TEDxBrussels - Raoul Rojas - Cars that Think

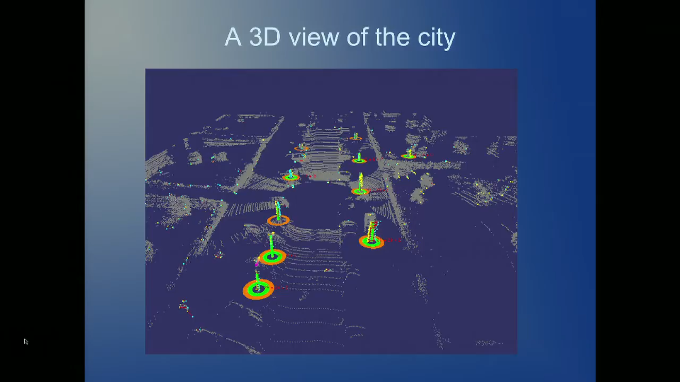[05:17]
The car can get out, can see the trees, can see the buildings, can see everything which is around, and you can even use these maps for navigating the car.
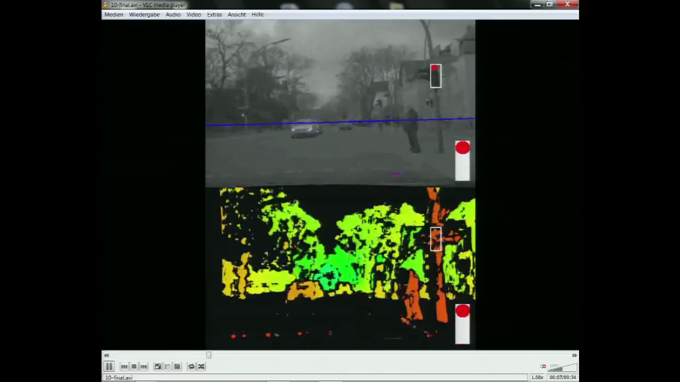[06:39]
We have one video camera for detecting the lane, we have two video cameras for doing stereo recognition for detecting the distance to the object,
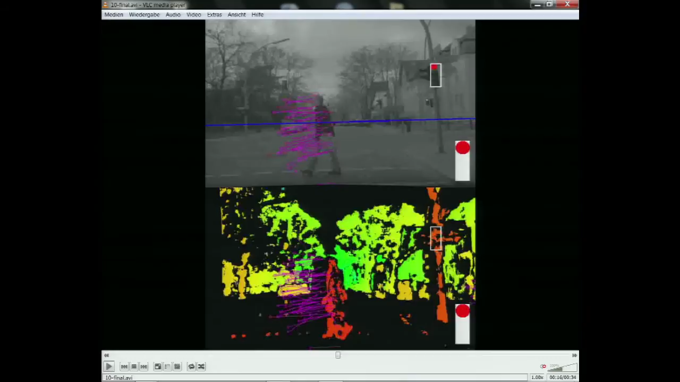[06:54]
and if when you look at this picture you see that this person stands out as something in the in the foreground of the image, and it stands out because it's moving, and you can even see the the traffic light which is about to change,